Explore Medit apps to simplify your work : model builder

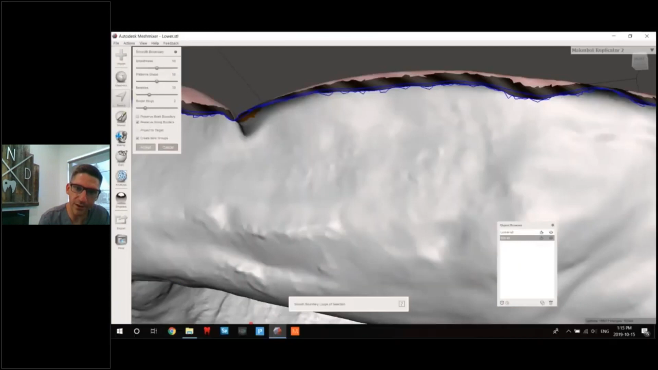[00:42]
our borders oh now we have something now we got a base do the same for the bottom